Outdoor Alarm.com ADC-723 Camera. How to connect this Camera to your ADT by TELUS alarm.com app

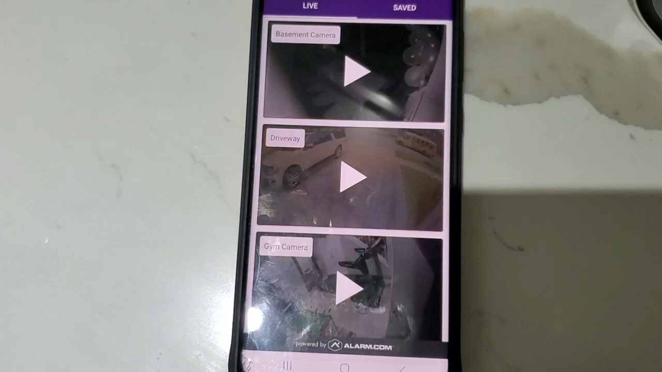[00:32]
then you click on the gear sign and then you're gonna